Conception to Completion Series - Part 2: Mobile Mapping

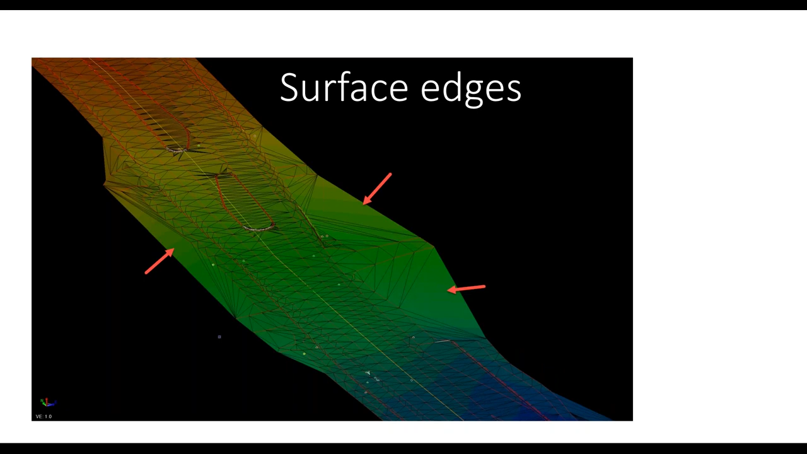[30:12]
need to be cleaned up so we see the tin lines we see surface edges i want to clean up those quick and easy way to do that is to adjust the properties of that surface and adjust the maximum edge length here in the properties and reduce that from 500 to 50 feet i can even go smaller than that and just after hitting enter
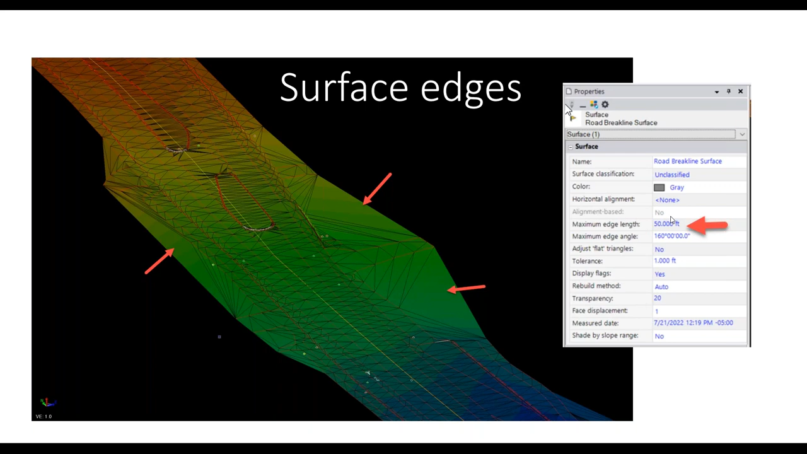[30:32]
it's going to clean up those uh those longer edge triangles
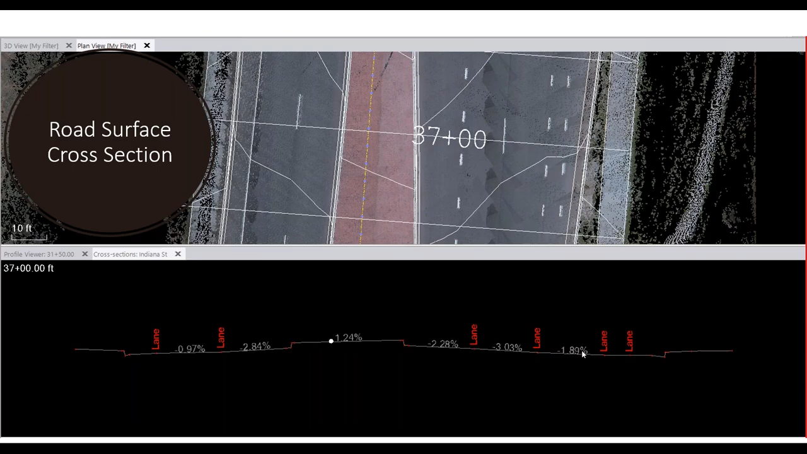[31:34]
but um you can see also we have cross slopes and um and we can cut that cross section really anywhere along our surface one thing you might use your surface for is to do a design versus um this point cloud generated um surface model so i created the point cloud generated surface model if i want to compare that to a design um i would just bring the design file as something like a land xml into uh tremble business center got that corridor file loaded in and then i can um essentially do analysis of my
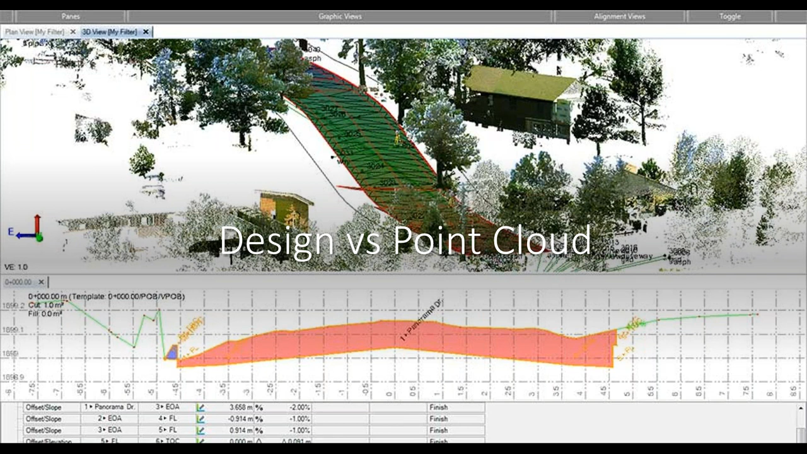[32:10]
point cloud generated uh surface versus the design surface and get things like a cut fill quantity report um i could create a plan set with uh cross section sheets um so a lot of powerful tools involved there here's uh an example of a tool that i actually don't see very many people using but could be a great deliverable um we have this tool in the in the tbc scanning module called the create ortho photo
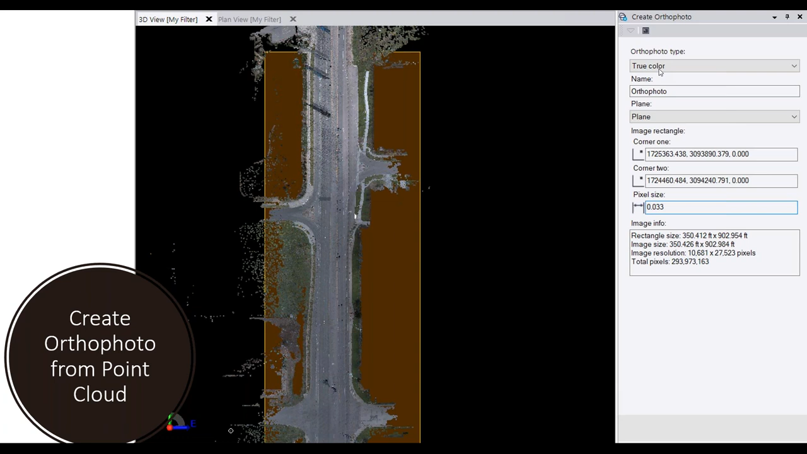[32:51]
we have our colorized point cloud shown on the screen right now we use this ortho photo to generate essentially an image of that point cloud so we use this create ortho photo tool we define our rectangle and the pixel size that we want and then on the next slide this is actually an ortho image so i get a question a lot of times can we take the mobile mapping data and create some sort of ortho image like we would from a drone or something like that this is one way that you can do that so this is an ortho image a tiff file with uh correct coordinate um information uh
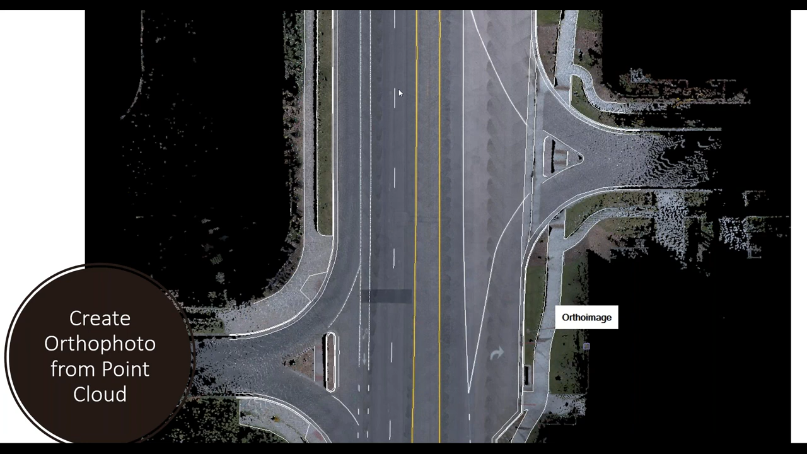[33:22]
so it is geo reference we could bring that then into gis or another cad package and be able to use that for a variety of things and
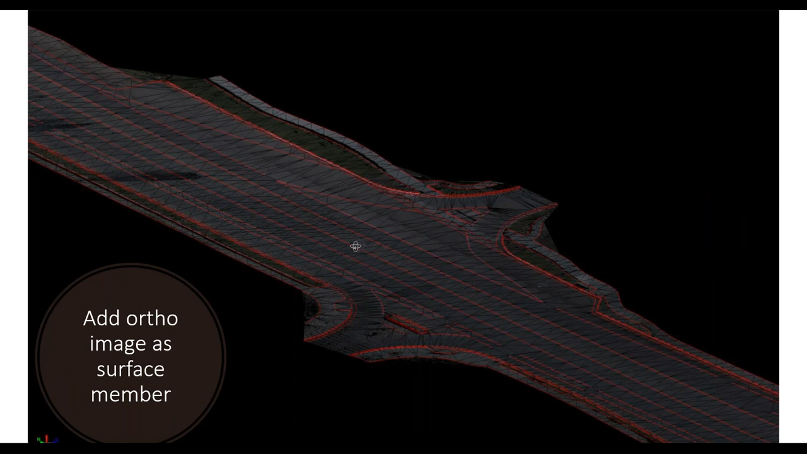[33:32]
then one thing that i did is i applied that or i applied
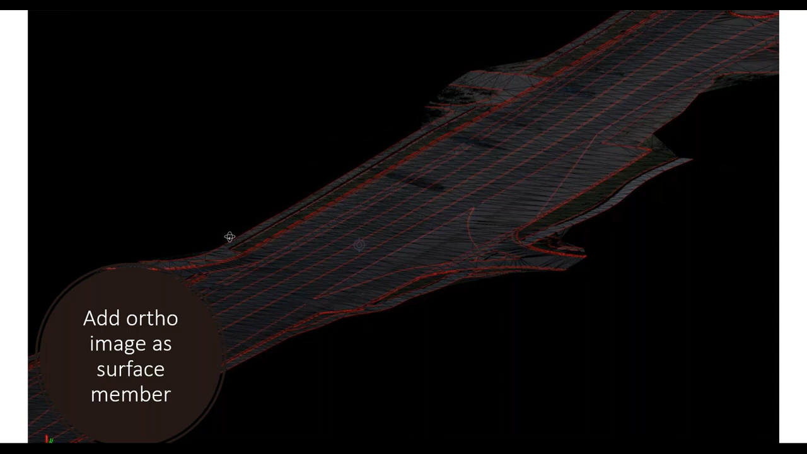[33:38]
an ortho image to uh the surface as a surface member so essentially giving my surface color is what i did there so you can see that uh there's just another useful thing uh
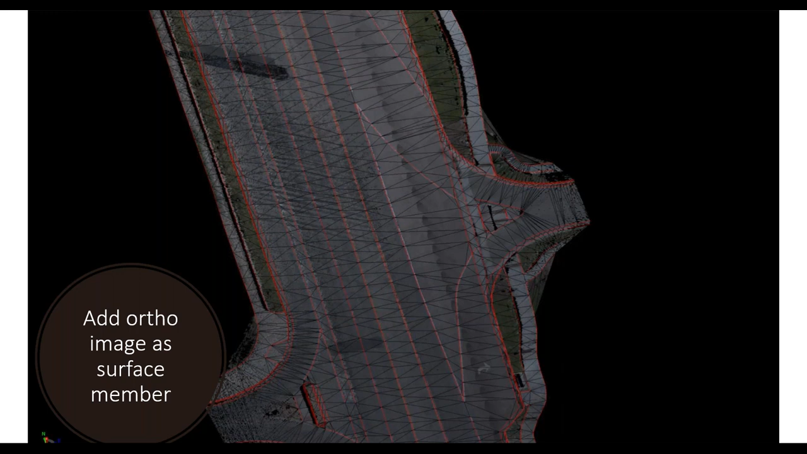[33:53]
in in regards to utilizing the surface in the ortho image together then of course we have just basic measurements so if you want a horizontal distance a vertical distance
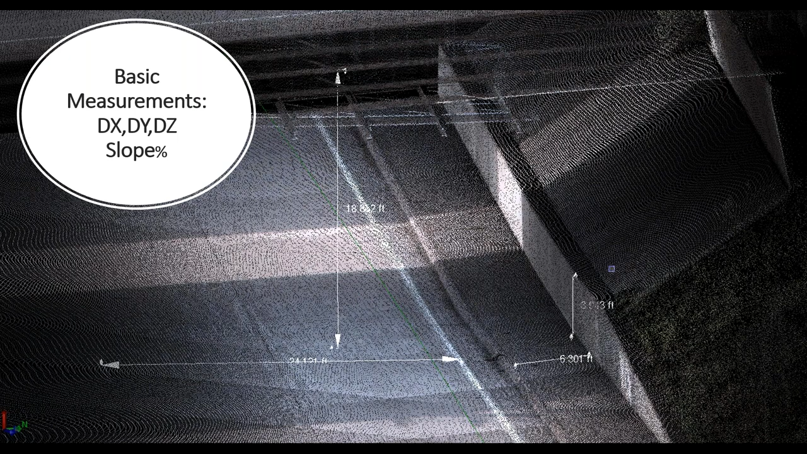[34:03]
um a slope percentage um that's just as simple as opening up the ruler and clicking on two points in the point cloud or you can do a point in the point cloud to a any other cad object really and and get your measurements that way vertical clearance measurements tools for for doing that i want to know what the clearances are across the road of some power lines or some telecom lines
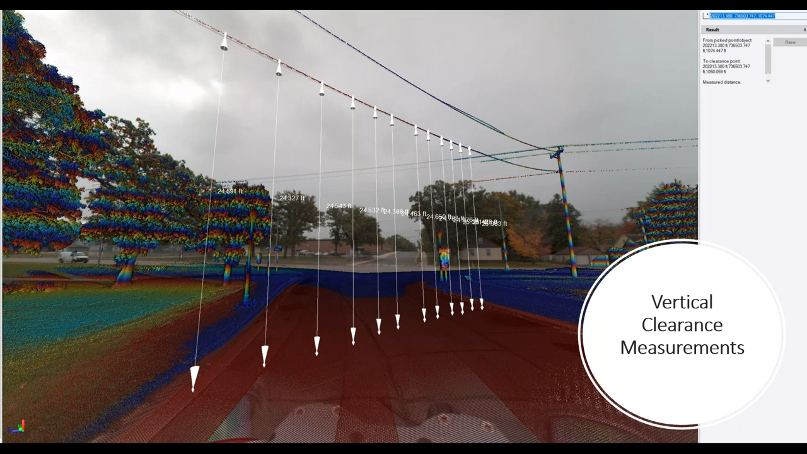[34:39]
right so um if you're doing any sort of haul truck hauling analysis you want to make sure that they're going to clear a bridge or anything like that um we could use the vertical clearance measurement tool and what
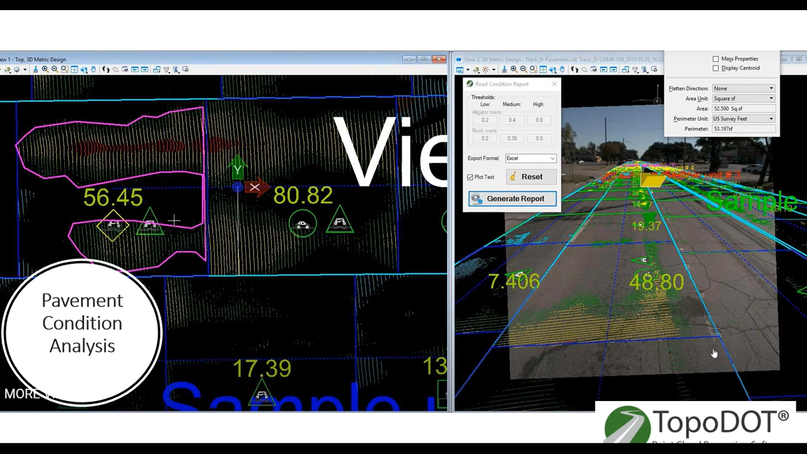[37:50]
rutting is low where rutting is happening in roadways where there's um certain defects potholes and export that out to a report um so um very very um interesting and and there's software out there to to be able to do that
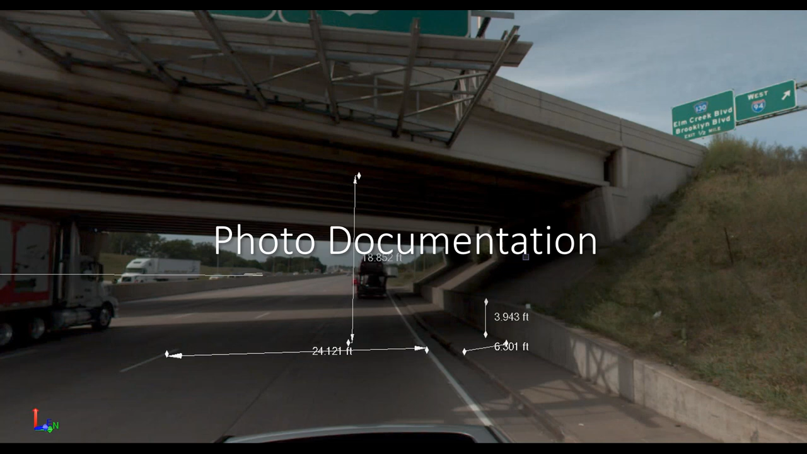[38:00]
photo documentation of course we have the camera data we can um document things take screenshots we can also uh export out the photos um and use those as as a verification tool so
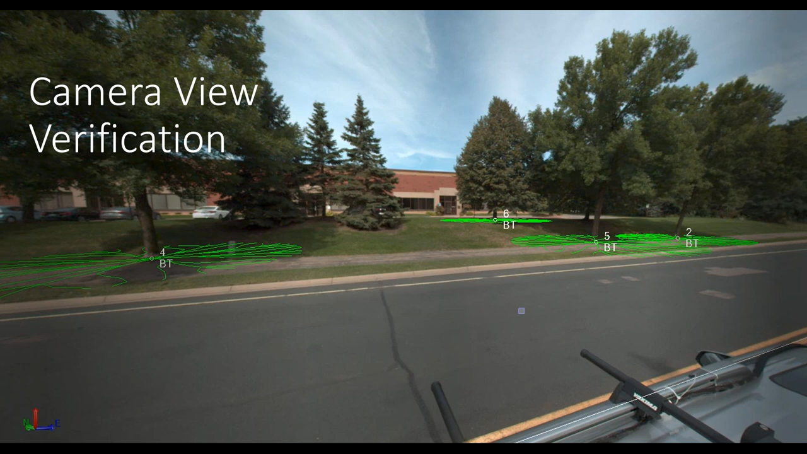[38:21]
did we extract all of the features along the roadway that we needed to extract or was there anything left behind or do we need to know uh you know a color of something for attribute data um so those sorts of things using the camera view to do that
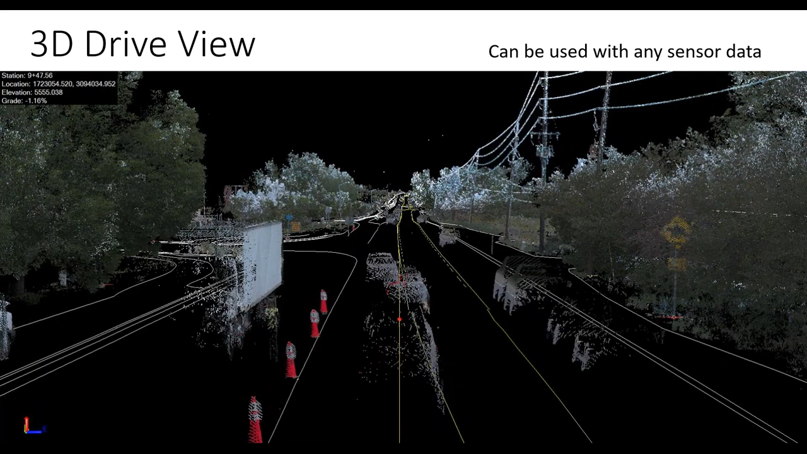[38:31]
here this is a 3d drive view you actually utilizing a tool that's been in tbc for a long time so i'm actually
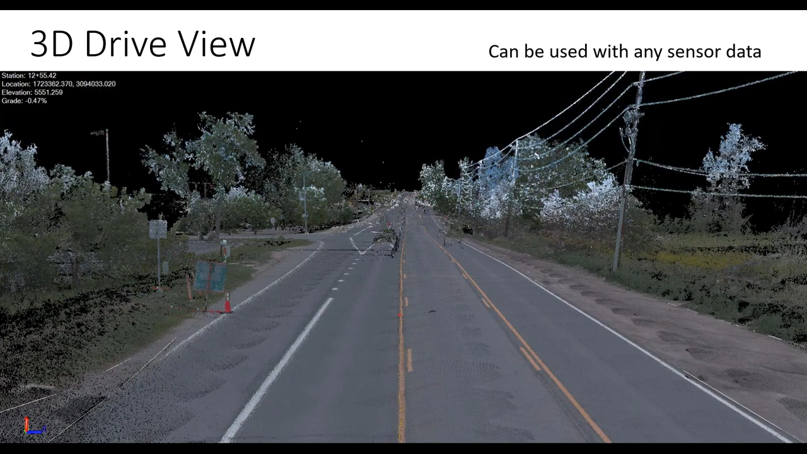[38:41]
overlaying my line work the point cloud
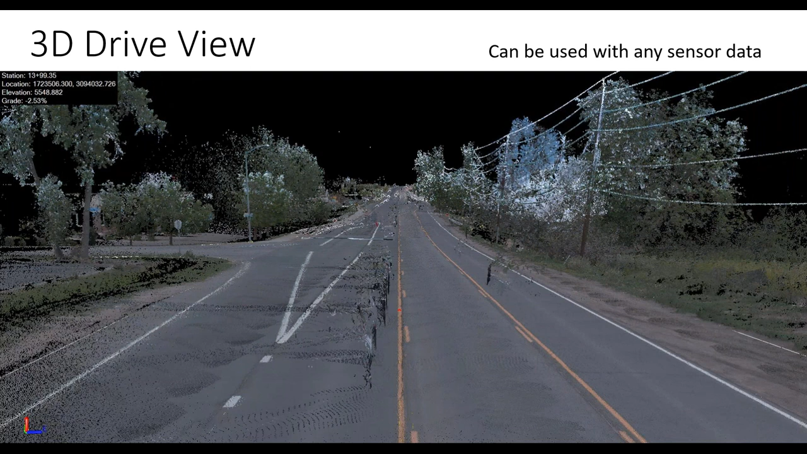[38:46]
and i'm turning off different things here when it pauses so here i eliminated
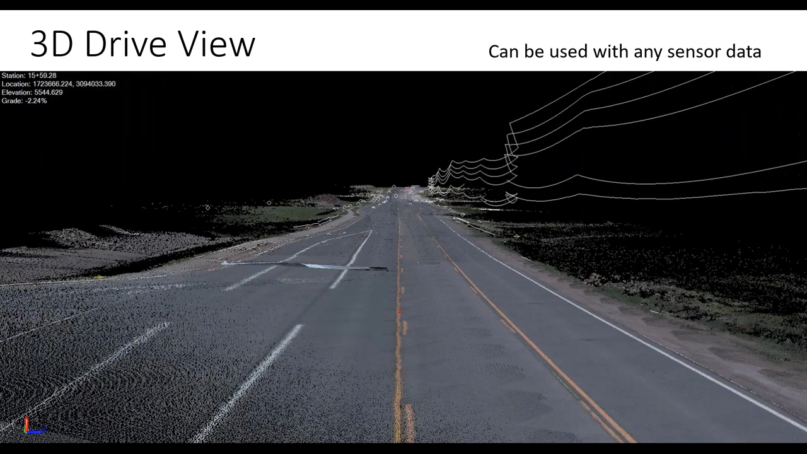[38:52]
the above ground point cloud data you can see the power lines there on the right and then i have the surface model on when i turn off the the point cloud the surface model appears
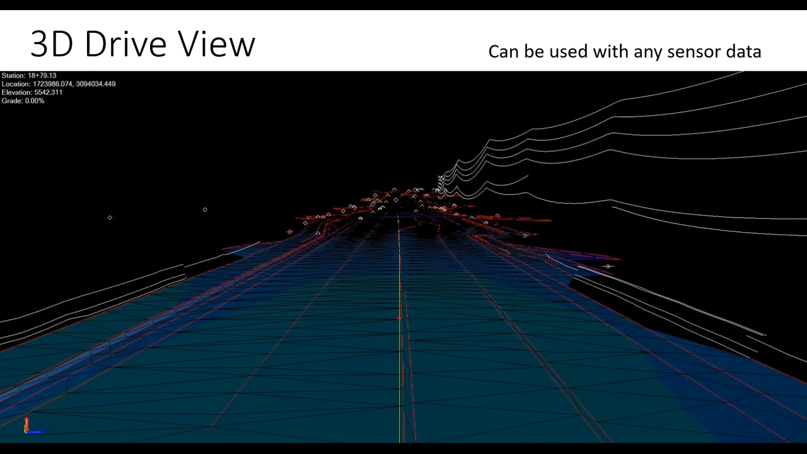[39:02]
now we're seeing all the extracted information as you know cat objects and surface model i turn the the point cloud above ground back on got my ground surface so really just um utilizing this tool that's been around for a long time it's called 3d drive view and this can be used with any sensor data this doesn't have to be mobile lidar so just one of those things a unique type of deliverable or
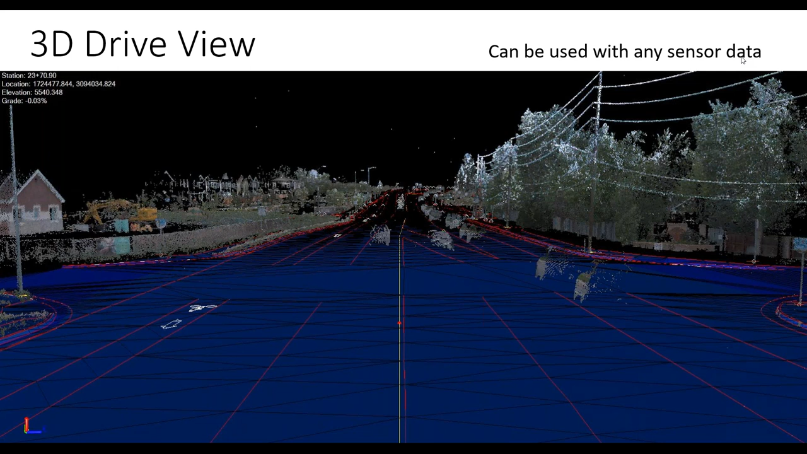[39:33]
presentation tool that that you can use and then i've messed around a little bit with creating video logs